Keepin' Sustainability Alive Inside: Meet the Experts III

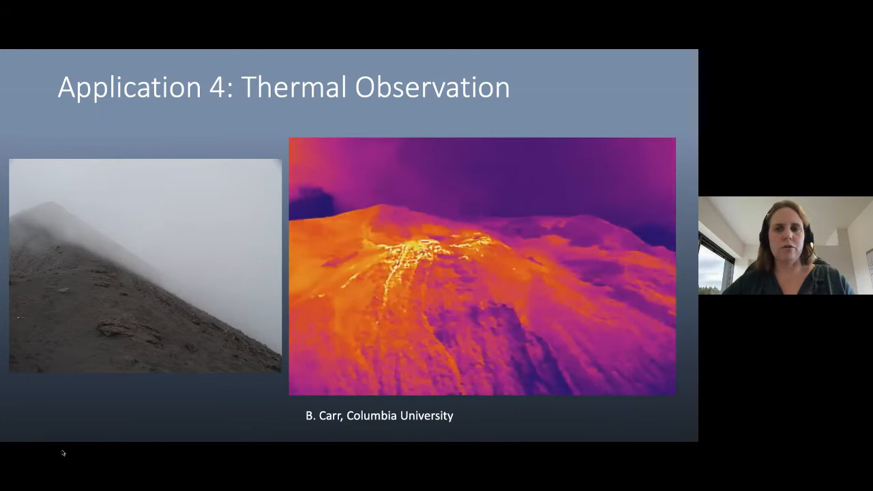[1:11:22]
that just came out of this last explosion are in those bright yellows if you look at it in the visual picture like in the left it's very hard to tell because it's all kind of the same shade of gray next um this is a thermal camera video that we took um from that same road spot that i showed with the crew earlier um we took the thermal joint up and you can see this is after the lava has actually crossed the road and entered into the ocean so we see the really striking thermal signal hot
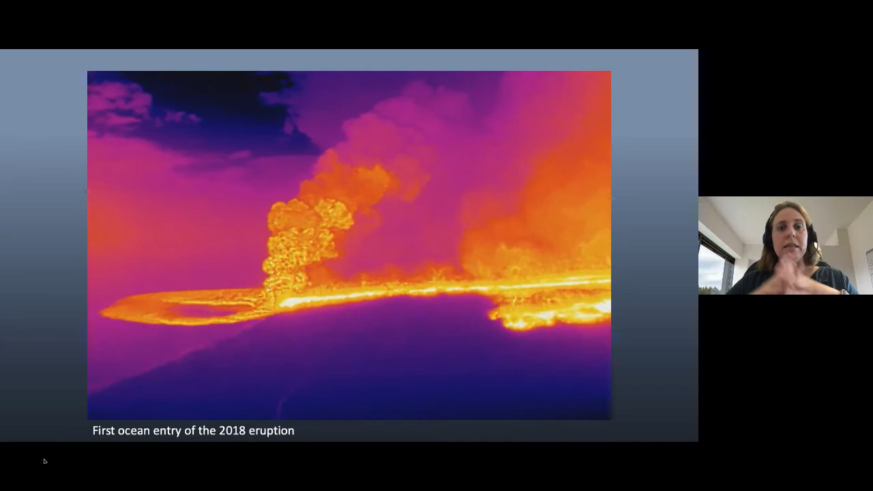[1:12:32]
particles that uh when the lava hits the water and crunches into really tiny particles of glass um and toxic gases that all come and circulate into the air um and that's something that you really don't want to get an airplane or a helicopter anywhere nearby uh what was also interesting when we saw took that video was that we were able to detect that the lava flow split you can see two branches coming in and that meant that it was actually coming way closer to the road crews that initially was predicted because initially when they looked at the lava earlier that afternoon they only saw that one main branch but then we're able to
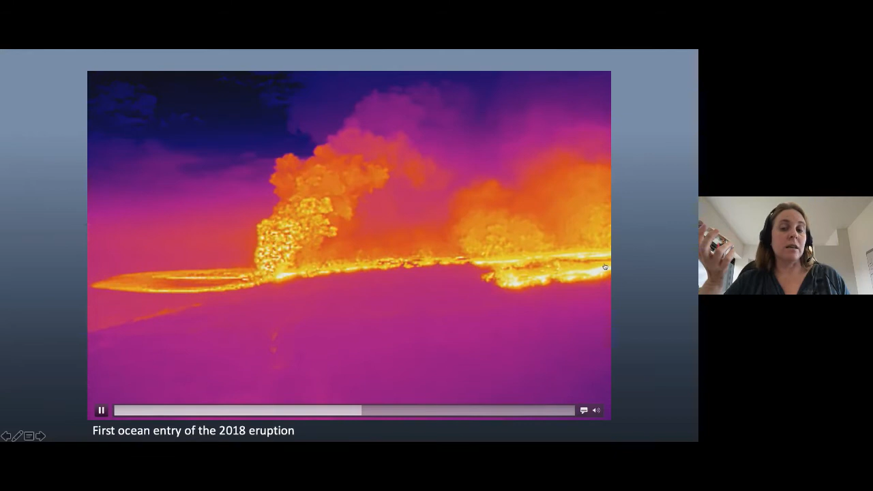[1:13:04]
tell them in the middle of the night really look there's another branch you want to move uh your your crew and in that you have about two minutes left right and then you see the drone landing um on on the road so the road keeps the heat so it's easier to find it on the thermal camera next slide
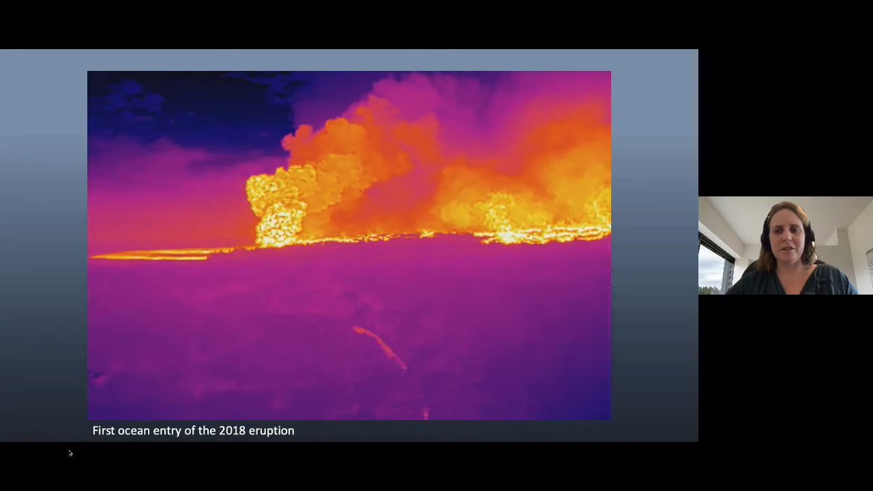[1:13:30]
um another really important application is measuring gases um